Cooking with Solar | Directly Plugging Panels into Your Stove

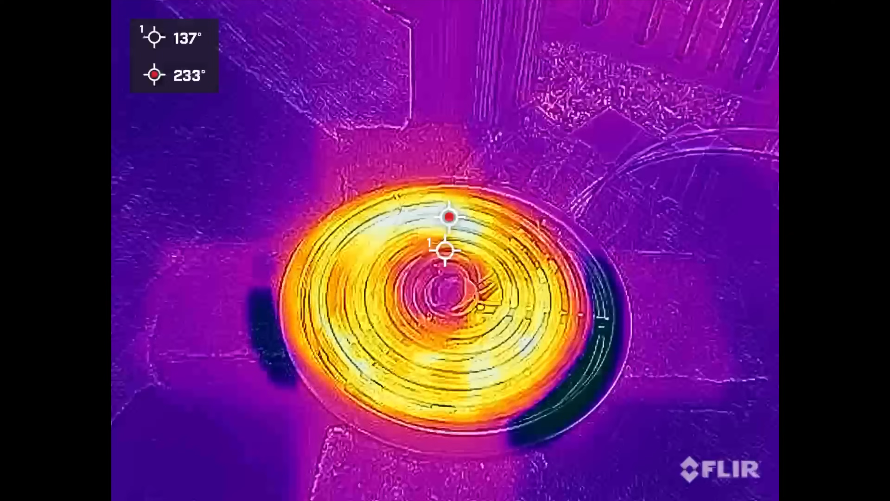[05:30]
All right so we'll go ahead and see what I'd like to see that we're well over 212 and we are and I think it's actually going to warm up considerably past the 230 mark as the sun's starting to peak out more and more so we're ready to start the trial.